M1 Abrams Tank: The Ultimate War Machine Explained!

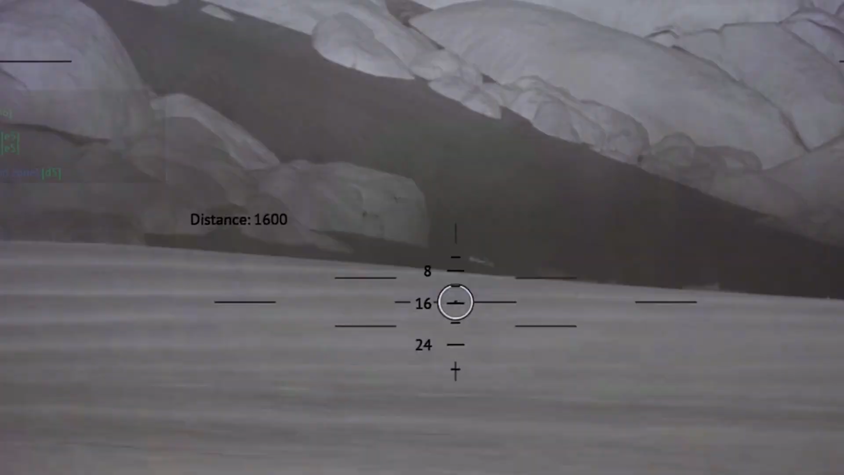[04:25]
Infrared sensors, laser rangefinders, and stabilizers allow for aimed fire even on the move and in poor visibility conditions.
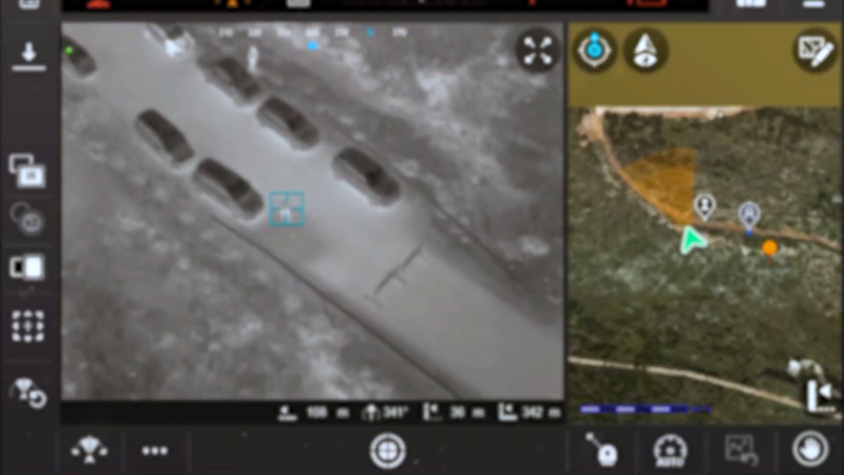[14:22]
The tank will have its own reconnaissance drones that the crew can launch directly from the vehicle to survey the battlefield and find targets.